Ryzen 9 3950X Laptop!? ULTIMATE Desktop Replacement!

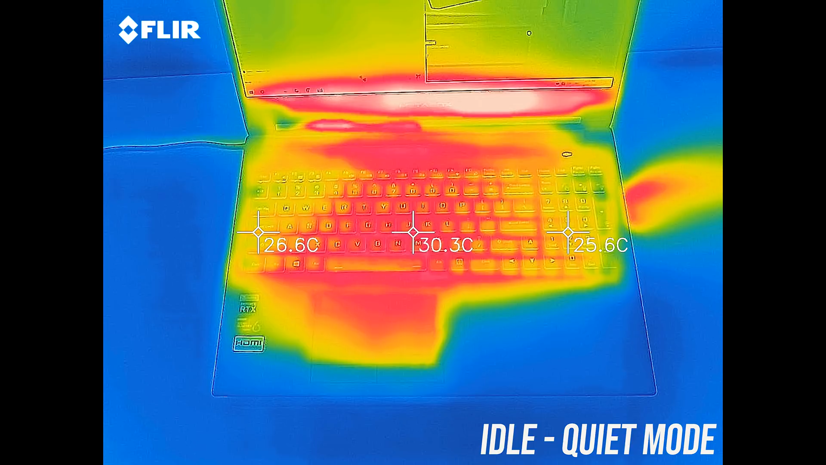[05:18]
at idle it was in the low 30s, pretty standard and cool.
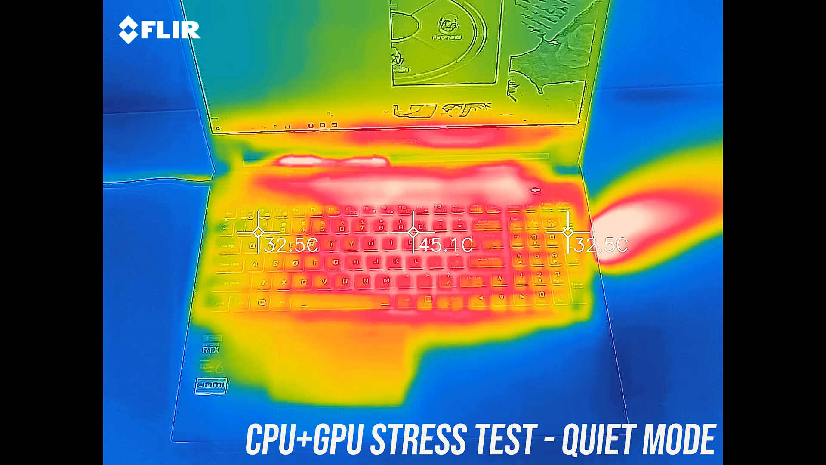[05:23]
With the stress tests it's low 40s in the middle of the keyboard, stepping up to entertainment mode is similar, just a bit warm in the center. Performance mode is a little cooler now due to the faster fans, given the specs inside and how hard they're being hit this is quite impressive,